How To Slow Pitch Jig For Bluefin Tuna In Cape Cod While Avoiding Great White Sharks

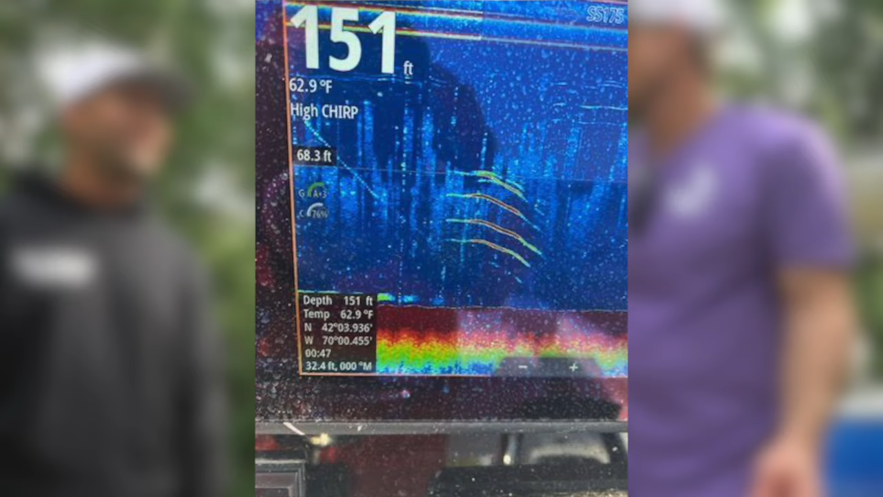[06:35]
On screen: depth 151 ft, water 62.9°F
screen yeah that's it that red check mark you got to get that jig in front of their face and they're gonna eat so we all watch wicked tuna wearing that right I gotta bring it up right they